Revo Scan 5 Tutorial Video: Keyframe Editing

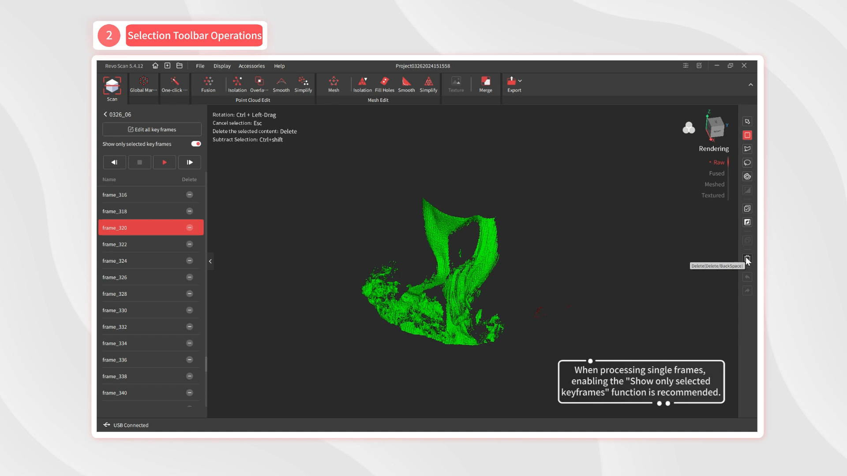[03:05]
This will only remove the selected data in that frame. Thanks for watching this keyframe editing explainer.